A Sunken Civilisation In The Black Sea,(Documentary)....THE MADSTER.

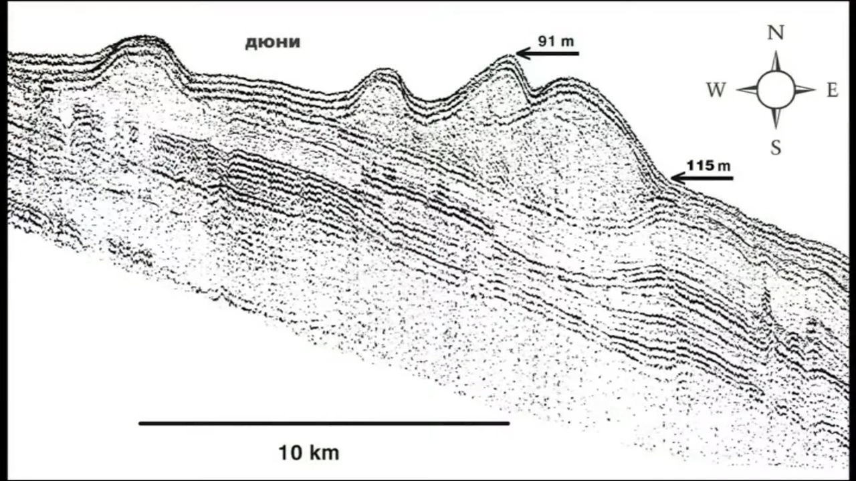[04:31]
There was no evidence of any sculpting, any washing, any eroding, any beveling of the dunes.
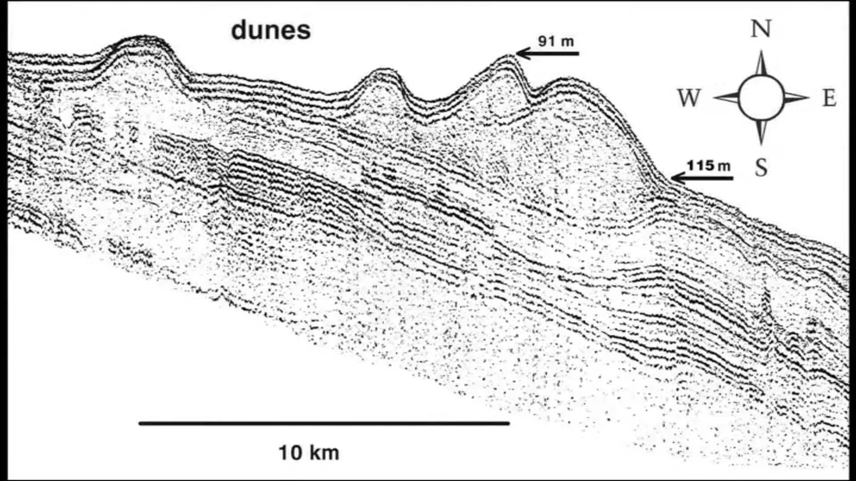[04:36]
So a sand dune exposed to the washing of waves and surface,